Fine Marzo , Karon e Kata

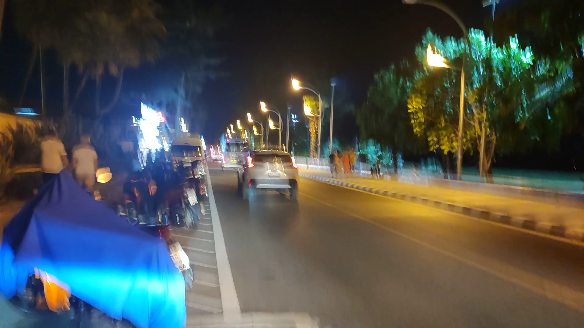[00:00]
Vediamo quanta gente gira a Carone K.
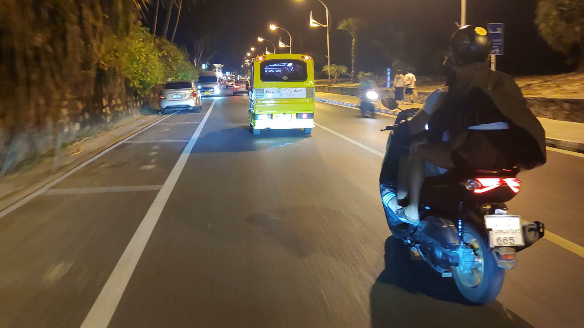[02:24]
Scasera Mission. Dovrebbe essere più idedicato. Di fronti. Scono. Cosa ne dite in giro quest'ora, ce li sediamo a Cata, vedete anche qua c'è gente in giro,
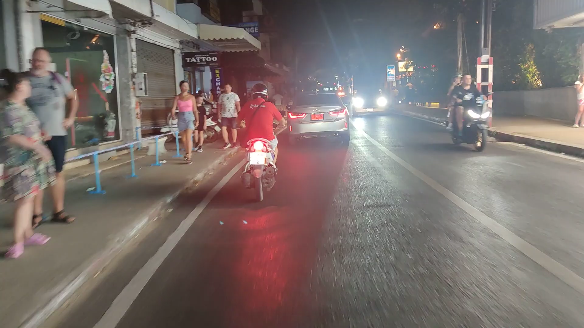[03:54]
ha riaperto il Dino Park ragazzi, è tanto da dare questo, è tutto spento però, che è successo? C'è blackout, c'è blackout,
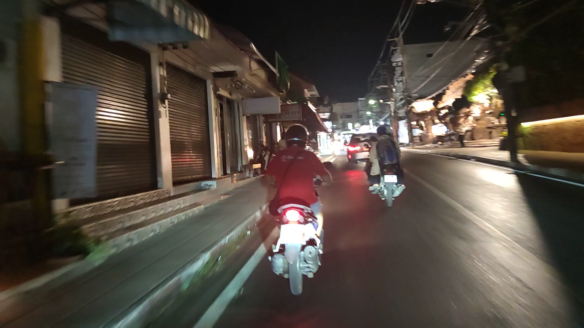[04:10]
c'è blackout, ci sono tutti in buio qua, blackout,
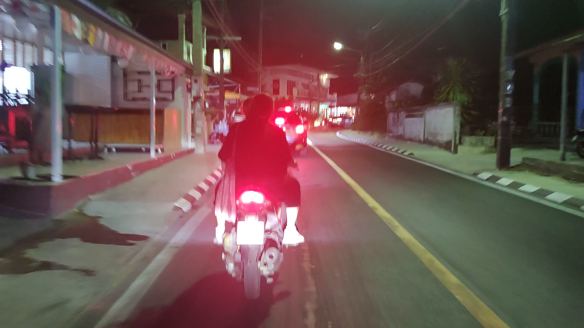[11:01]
è tutto bloccato da quelli delle barche vedono sta rientrando un motoscafo e ora incasina tutto e